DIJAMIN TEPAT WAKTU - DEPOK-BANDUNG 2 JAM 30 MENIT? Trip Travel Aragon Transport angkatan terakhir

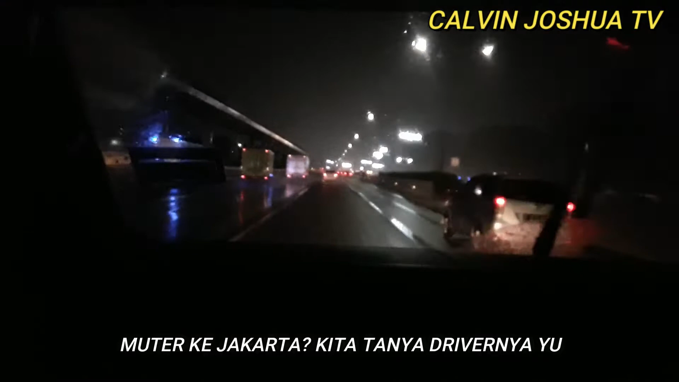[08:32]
Aragon emang lewat sini apa? Rutenya lewat Cawang ya? Iya. Nggak lewat yang kiri itu Cikunir nggak ya? Ya macet pak. Oh karena macet ya? Kalau yang arah ke Depoknya itu pak, kan lewat Cawang juga tetap keluarnya. Iya. Nggak lewat langsung ke Cikunir ya pak? Dari Tolayang gitu nggak ya? Iya macet pak. Oh macet, tapi IS-nya bisa masuk nggak pak lewat yang gerbang yang Cikunir? Kalau dari Tolayang? Bisa. Pastinya bisa ya? Ya bisa.
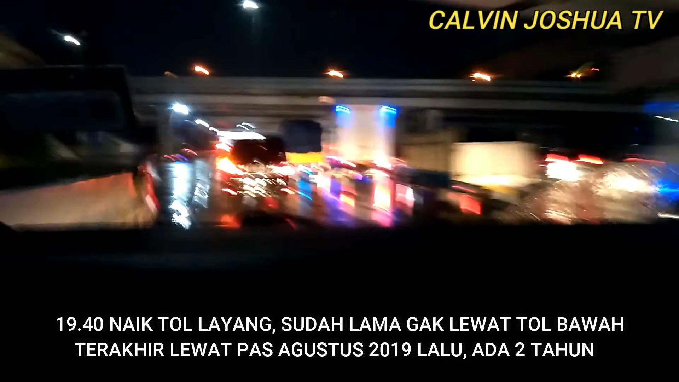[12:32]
Persiapan naik. Waduh, oh, macet gitu.